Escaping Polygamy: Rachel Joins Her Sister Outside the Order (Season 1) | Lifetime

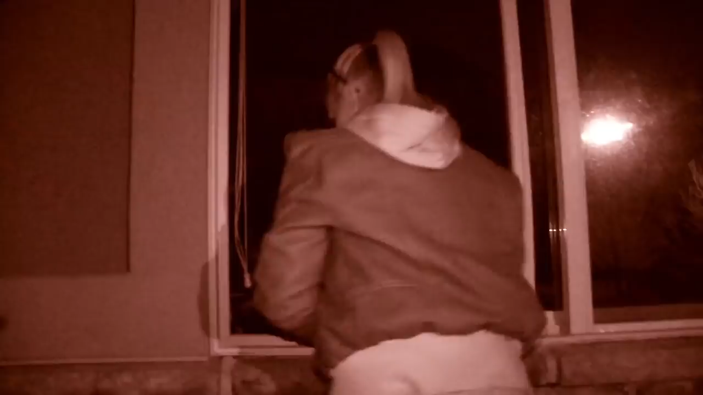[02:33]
This runs me again. Amanda, no. That is not safe. Do not climb in that window.